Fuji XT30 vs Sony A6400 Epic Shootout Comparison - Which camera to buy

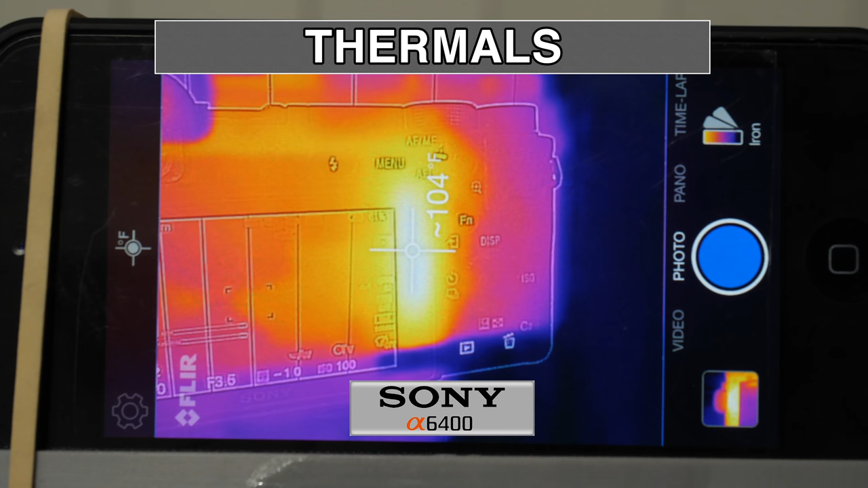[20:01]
On screen: spot 104°F
Using a forward-looking infrared radar, I mapped where the cameras get hot and measured their maximum temperatures after 20 minutes of video recording. As predicted, the Sony registered between 103 and 104 degrees Fahrenheit on the right side of the monitor. No surprises here. When I measured the heat of the X-T30, however, I was shocked to see the heat score in the 136 degree Fahrenheit range. This is simply ridiculous, and I believe it exposes the real reason for the limited 10-minute recording on the X-T30.